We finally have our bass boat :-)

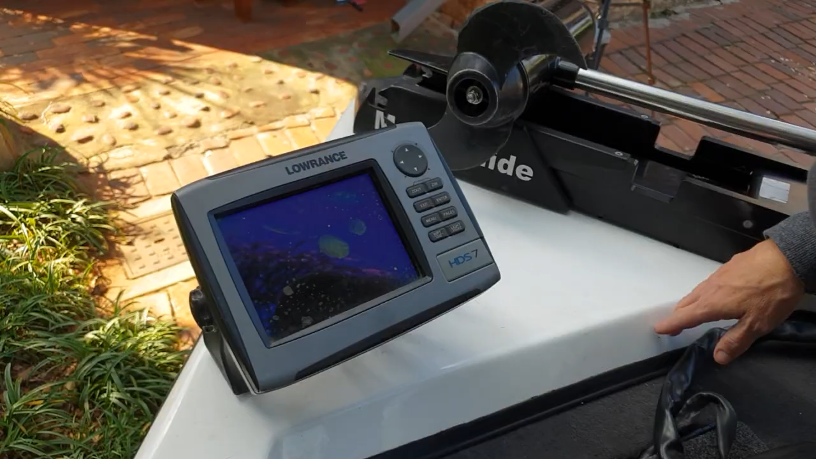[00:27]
And at the nose, we have a Lowrance HDS-7. All right, let's look at the layout quickly.